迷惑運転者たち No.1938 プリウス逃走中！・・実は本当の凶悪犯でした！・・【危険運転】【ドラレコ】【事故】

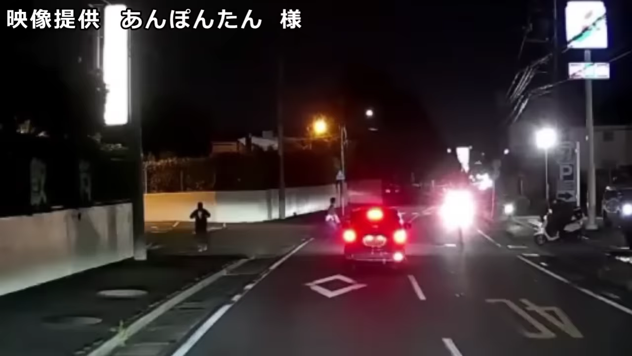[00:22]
こいつ。はぁ、おいおいおい、なんだあいつ。はぁ、なんだ今の。